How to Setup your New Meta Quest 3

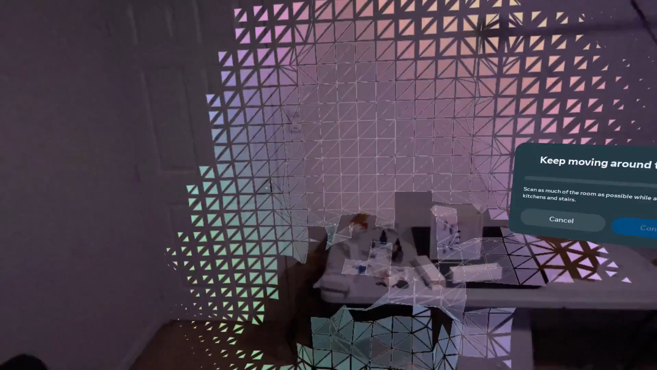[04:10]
By default, your headset should remember a bunch of different boundaries,